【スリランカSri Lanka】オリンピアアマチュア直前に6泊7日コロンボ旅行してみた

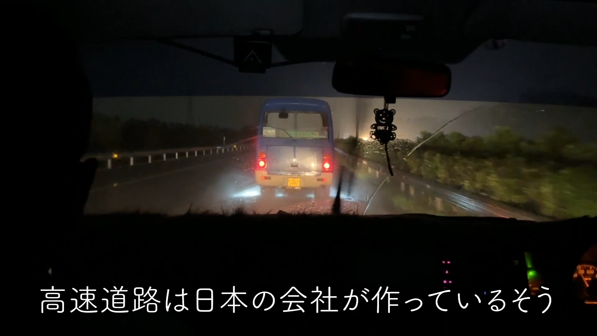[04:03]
なので、結構左側通行ですし、あと日本車もめっちゃ多いですね。ちょっとね、親近感湧いて、落としてます。あ、あの、看板とかも日本っぽい。